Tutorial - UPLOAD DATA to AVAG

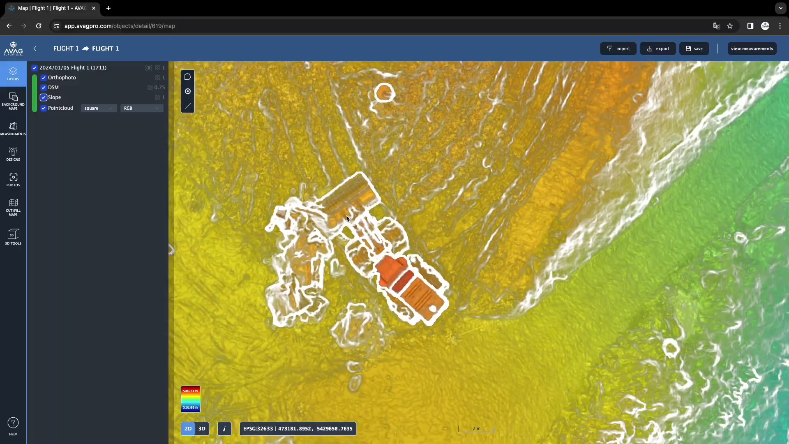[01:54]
There is another video for working with the data.
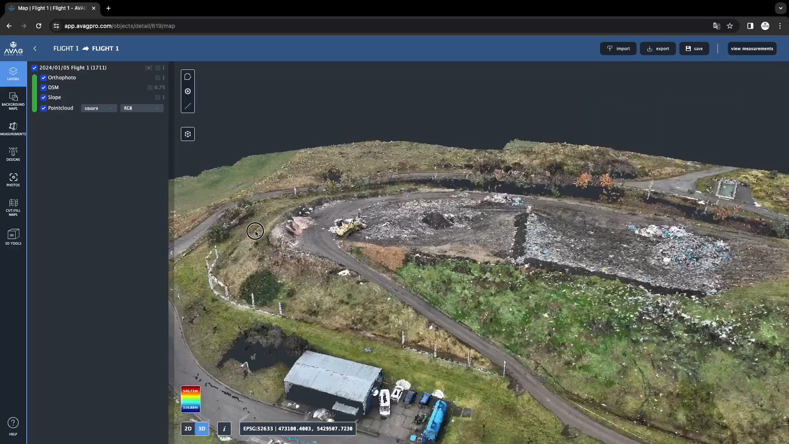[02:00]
And the second option is to upload TIFF and LAS formats.